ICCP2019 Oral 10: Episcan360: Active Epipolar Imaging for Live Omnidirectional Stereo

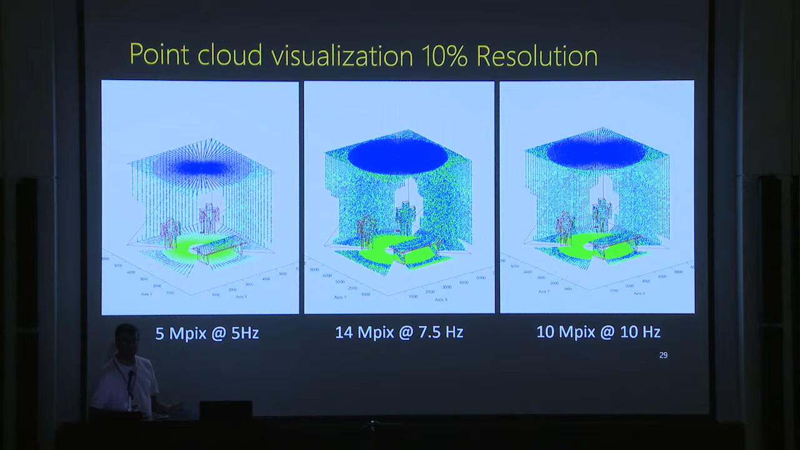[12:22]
And this is at 10%, so if you had 14 megapixels in a room at 7.5 hertz, you can capture everything you want in that room. And so this is the current prototype, and it shows how it's, so here we have a really nice sleek cover,